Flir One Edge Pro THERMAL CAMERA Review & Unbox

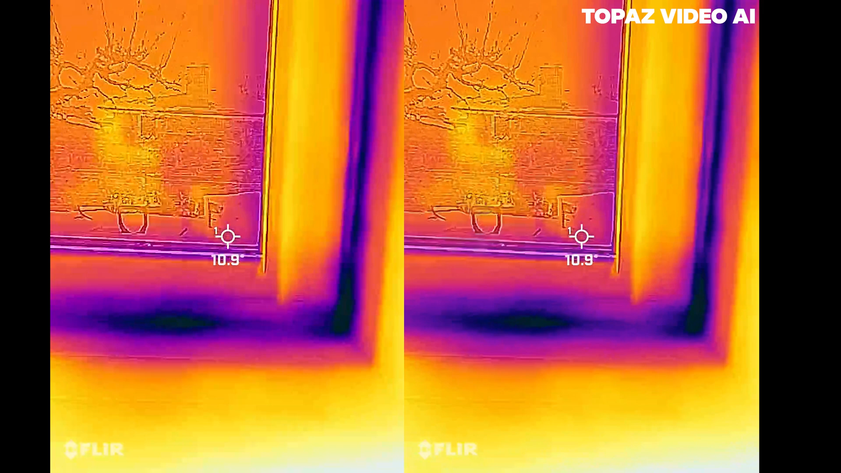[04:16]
Oh, looks like there's air getting in right here. Very cool.
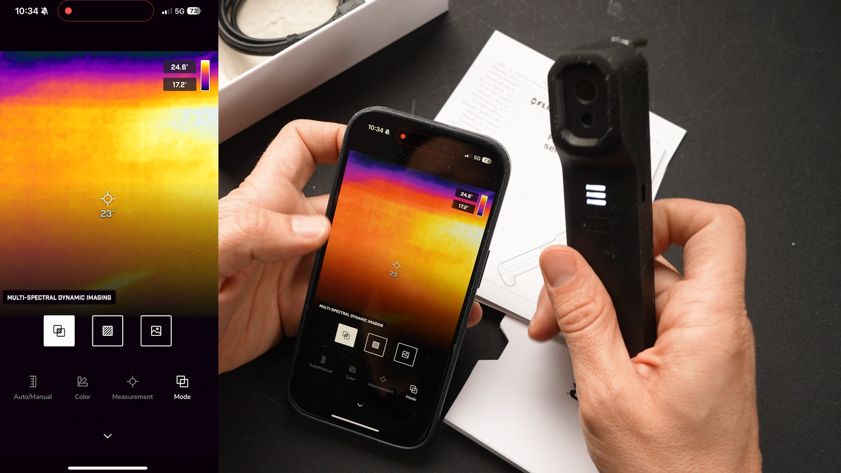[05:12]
Multi-spectral dynamic imaging. Oh, my face isn't lined up. No, just infrared. Whoa. And the digital camera. Okay, so it combines them together. That's cool.
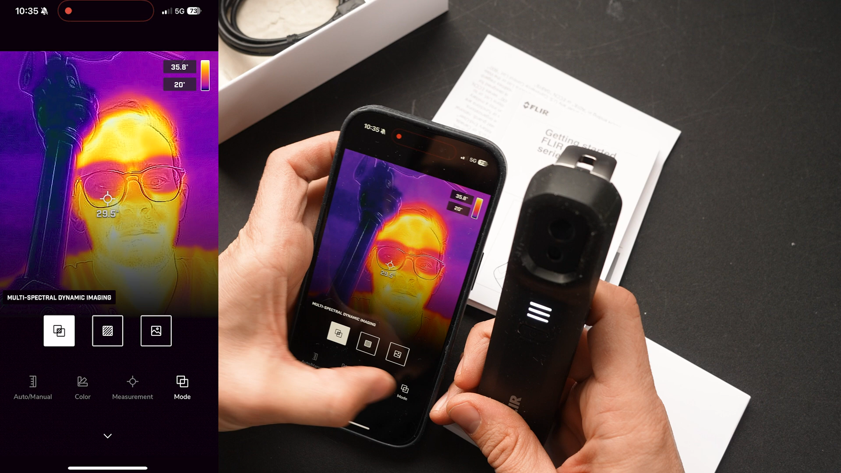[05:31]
Mode. You guys catching all this?
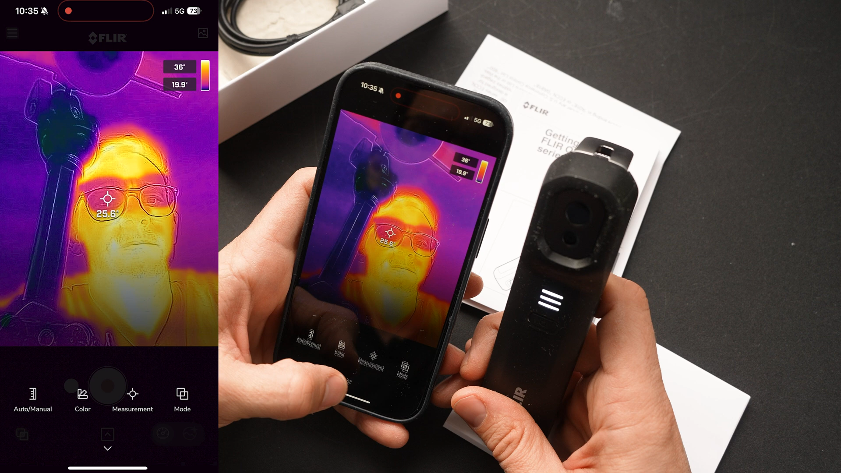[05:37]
Color. Color. Oh,
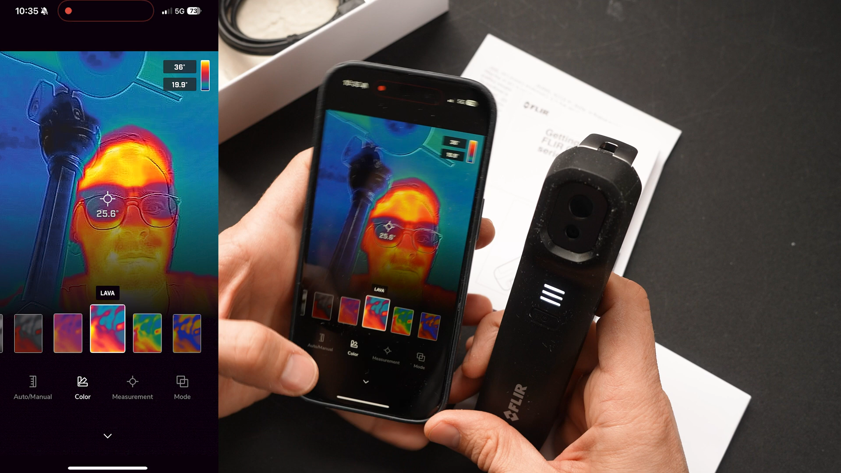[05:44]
we can do different styles of infrared. Oh, that's pretty cool. Yeah. Red is hot.
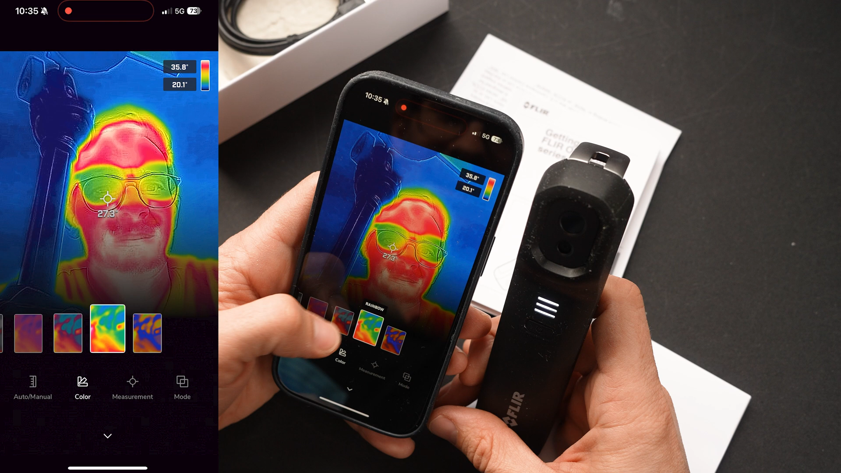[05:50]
Black and white. Red is the hot spots. All right, reconnecting it. Back from whoever answered my door. Let's see. What, like, five seconds or something? Seven seconds.
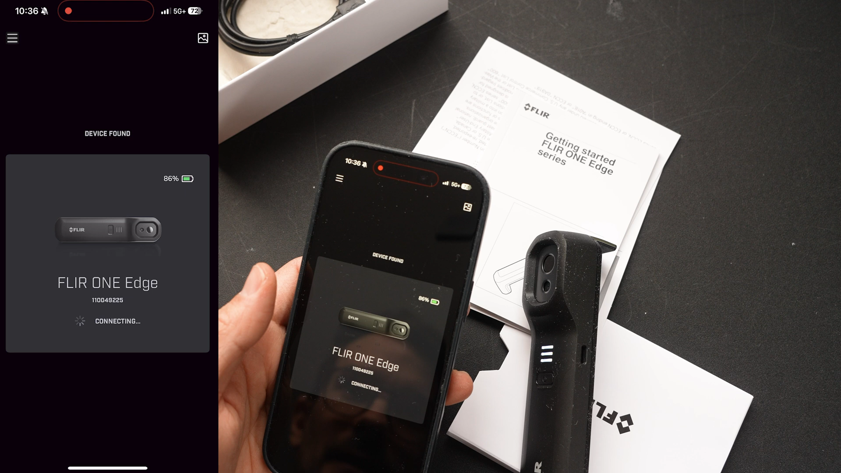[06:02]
Maybe eight seconds. Not that bad. I'll take it. Okay, so...
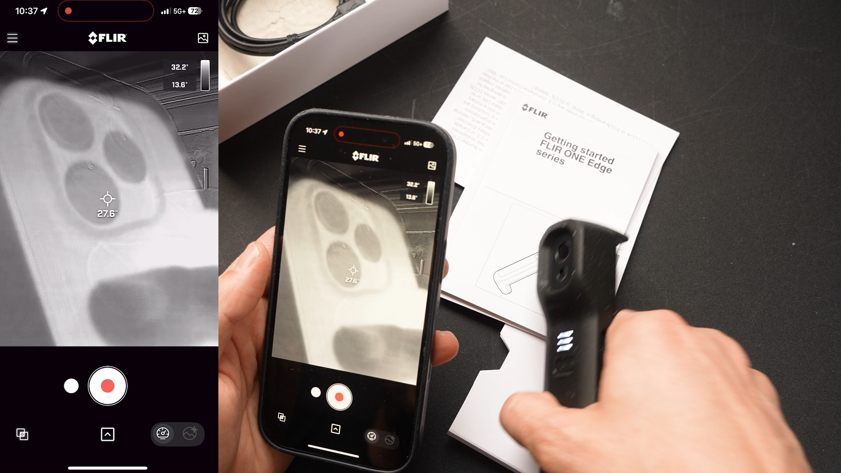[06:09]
Oh, whoa. Can I... Get see into my phone? Nice. Okay, I poured a coffee.
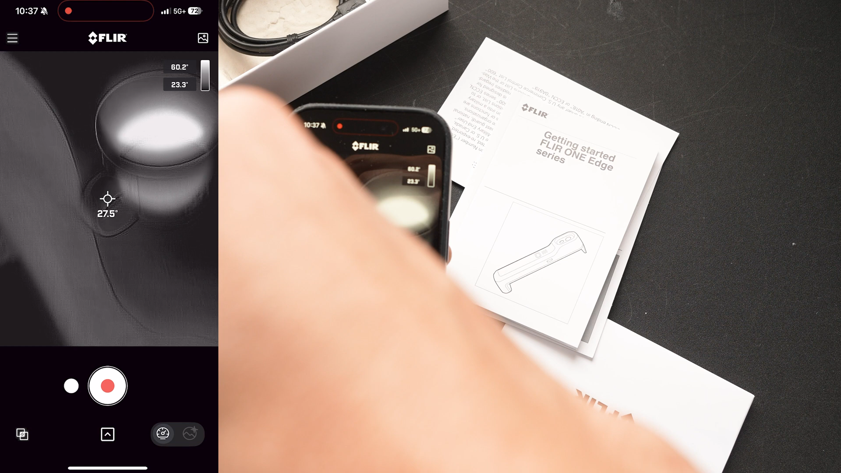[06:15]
Black and white is hard to measure, so let's change the color to...
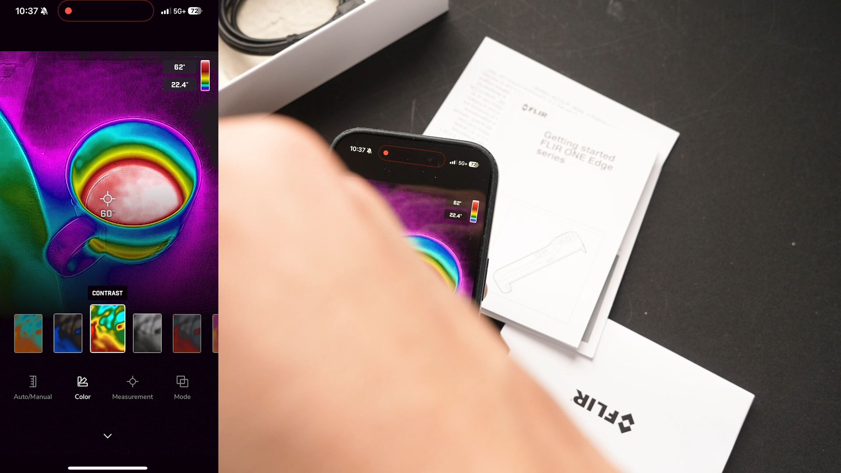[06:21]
Contrast. Coldest. Arctic. Lava. What's the normal one?
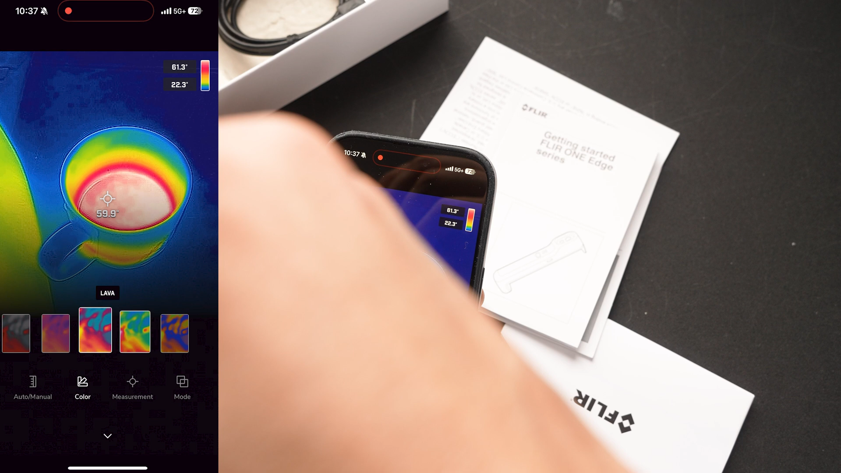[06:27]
Iron. Okay. I think that's the one we like the most.
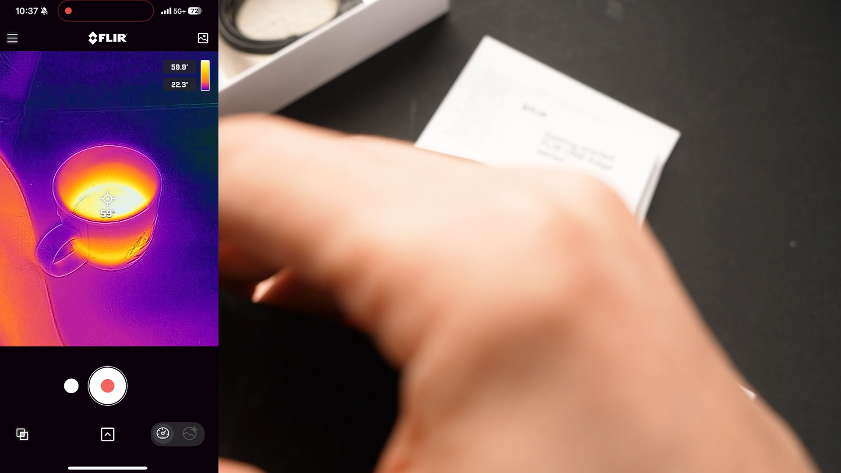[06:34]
So that's 57 degrees. Top of the cup is 27 degrees,
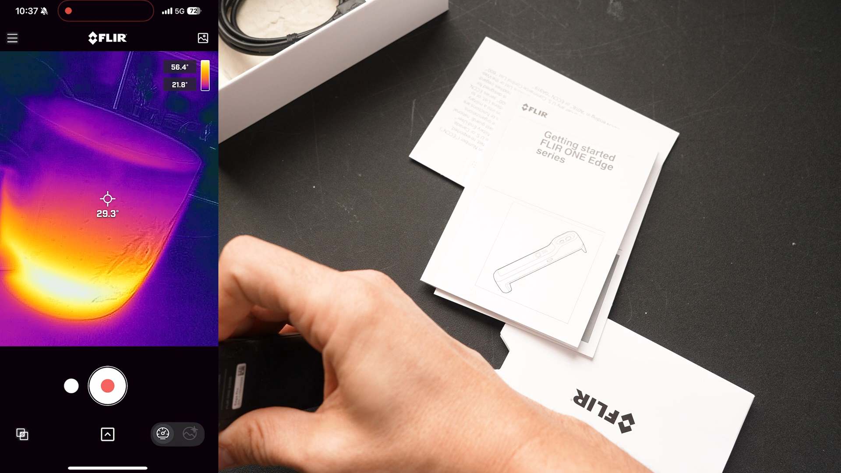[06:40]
and you can see that.
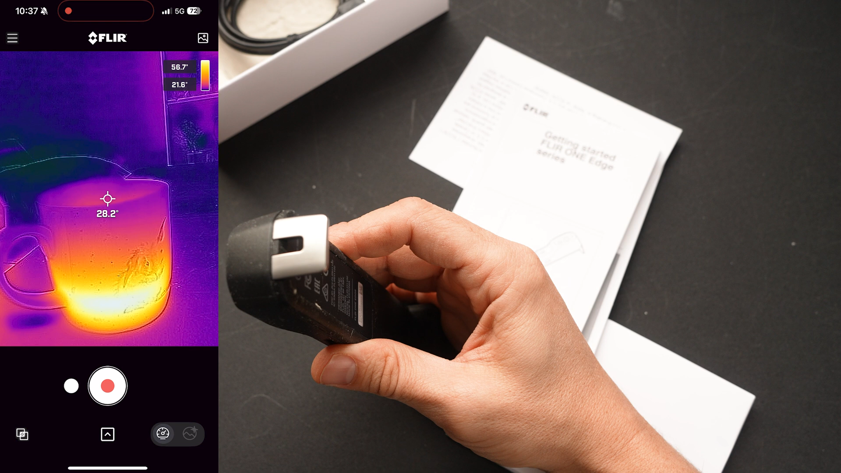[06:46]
You can see there's the little picture of the rabbit there, but then if we change our mode to just that.
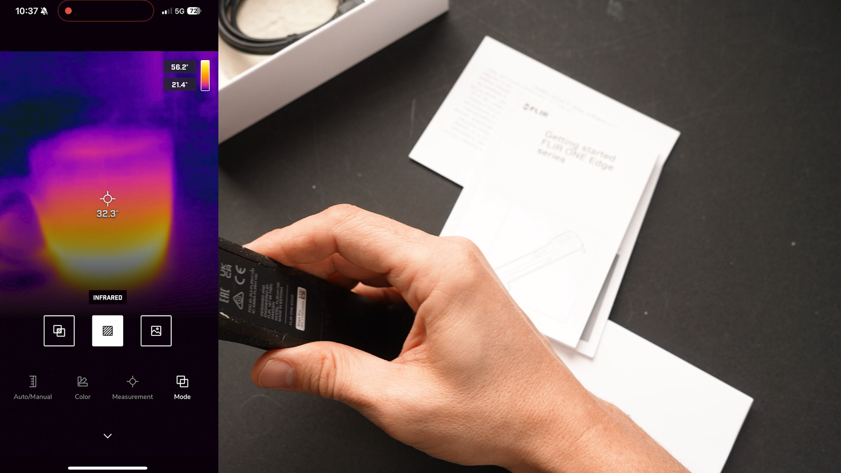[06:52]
Oh, that's pretty sweet.
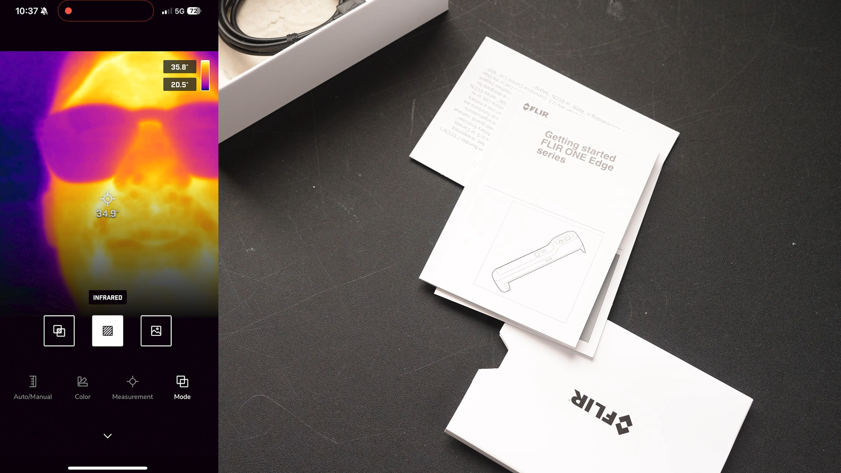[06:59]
That's pretty sweet, man. All right, next thing, there is a...
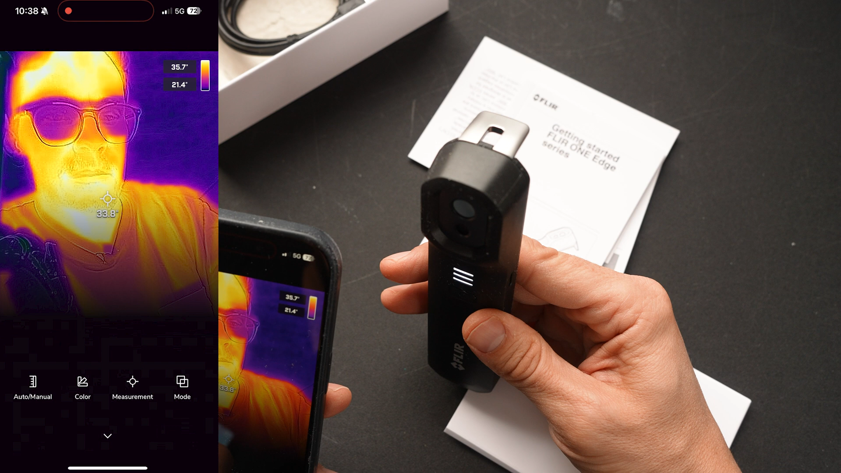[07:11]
What is it? It was a vivid mode, and so there's a FLIR MSX and a vivid IR mode. Let's find out the differences between those two, and if we could see how to do that. Okay. I guess the alignment gets out of whack pretty easily, or depending on the angle of the camera. Yeah, I think now it's time we go turn on the heated seat, turn on the heated steering wheel in my car, and see how long it takes to actually show that.
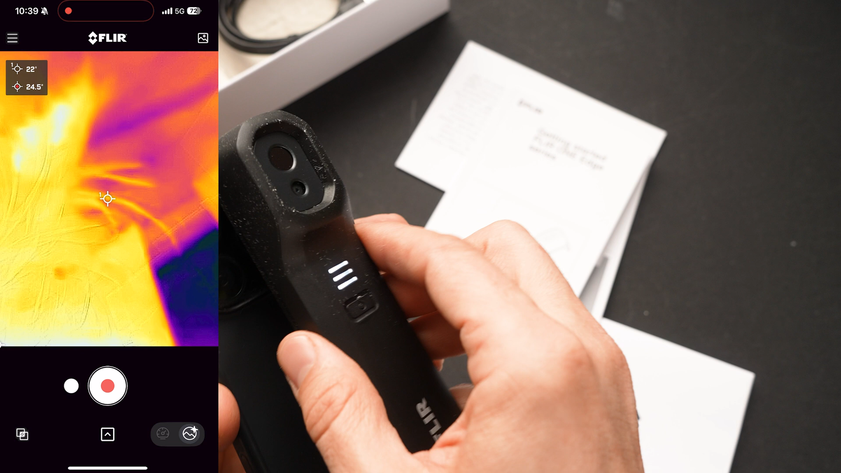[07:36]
And then you can also clip it on like this. This extends. So I can walk around with it like this, and look at, you know, the windows.